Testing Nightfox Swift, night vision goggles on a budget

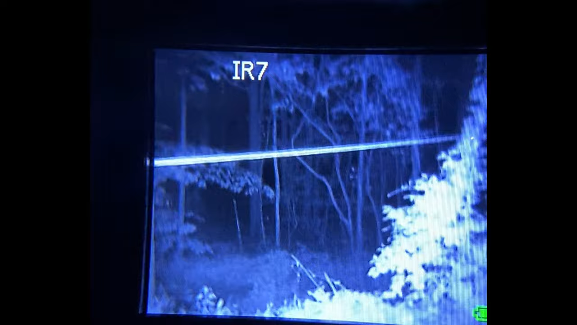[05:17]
So, as you can see, on seven, which eats your battery pretty quick.
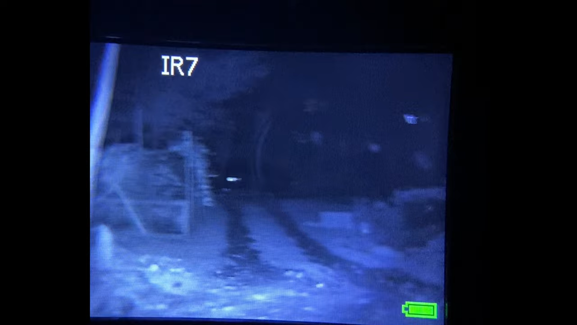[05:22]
But now that van is probably 200 feet away.
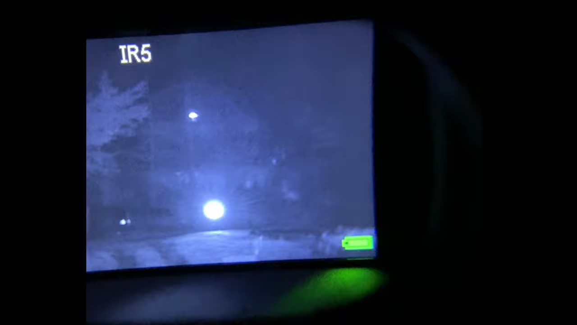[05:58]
Okay. Again, we're on infrared level five.
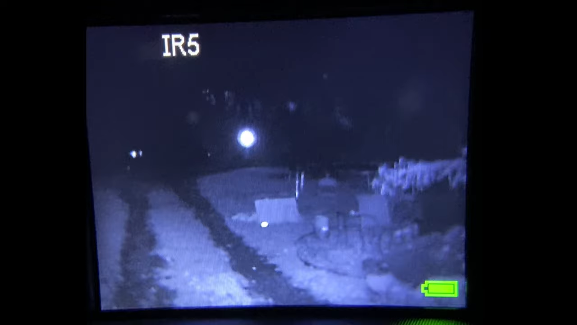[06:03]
So, as you can see, Hunter's in front of that van, which is the dark with the reflectors right there.
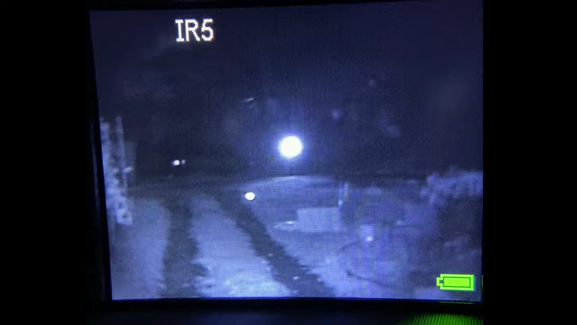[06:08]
And it looks like he's shining a light at me. Okay.
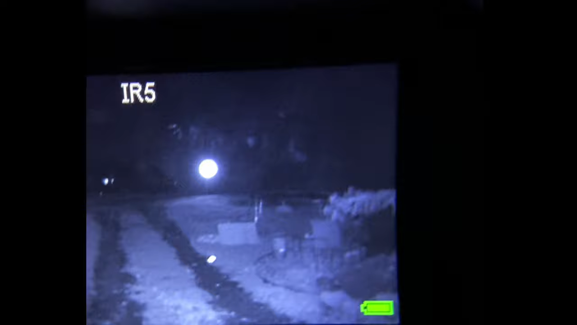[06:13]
So, you can very easily spot him with the night vision. Take it away. Let it focus.